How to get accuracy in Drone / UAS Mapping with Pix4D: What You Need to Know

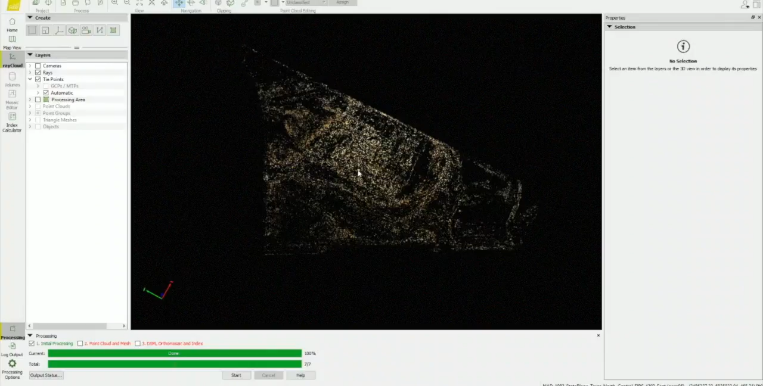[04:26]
the project tab and click on that and then go down to GCP manager.
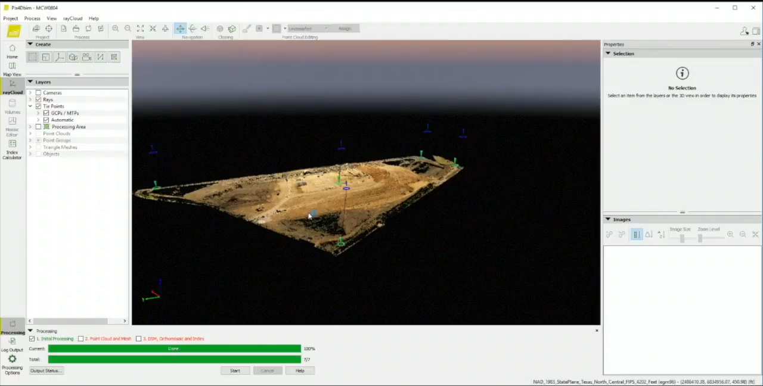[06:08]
And you can see that the GCPs are not lined up with the points.
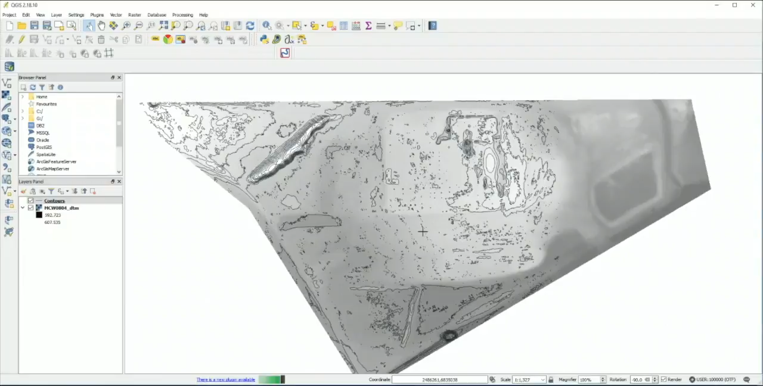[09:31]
There's how you create the contour lines. You can see the elevations over here. There's ways that you can decrease the amount of numbers showing. But for now just leave it at that. And then one other little tip I like to use is I will go.
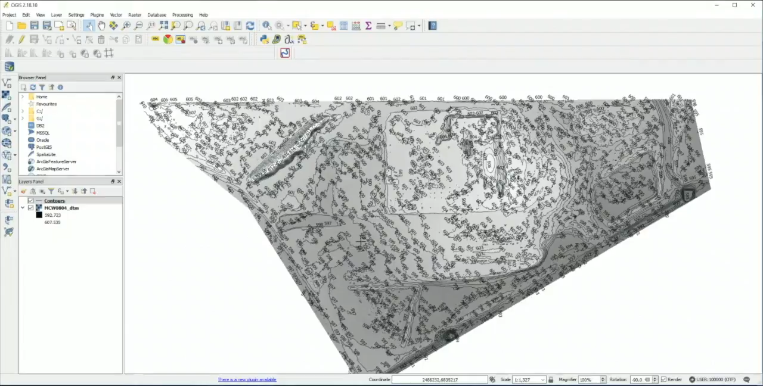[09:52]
I'll go back into the layers. Add layer. Roster layer.
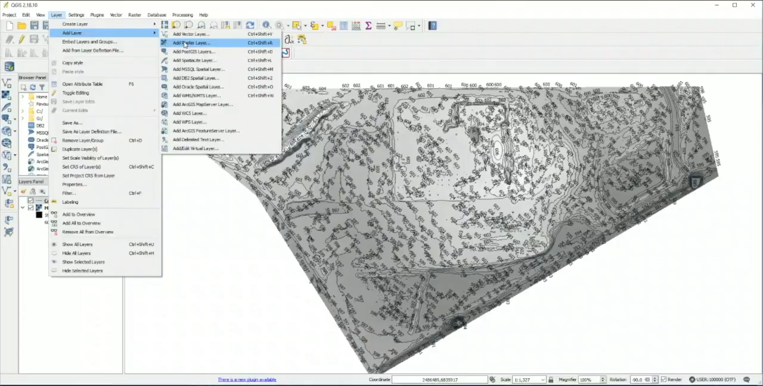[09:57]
This time I'll go to DSM ortho and mosaic.
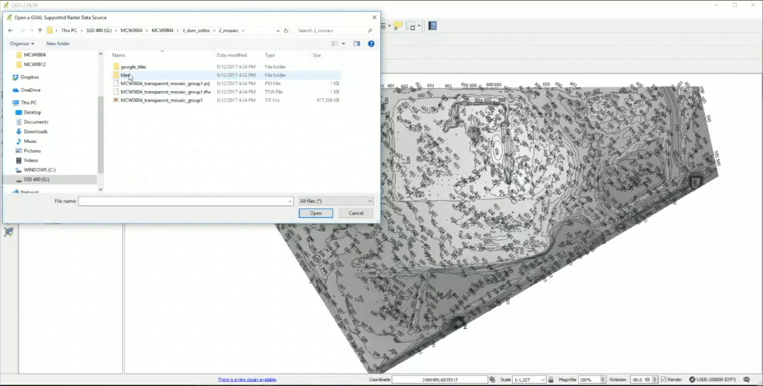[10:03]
And then double click on the TIFF file in the mosaic.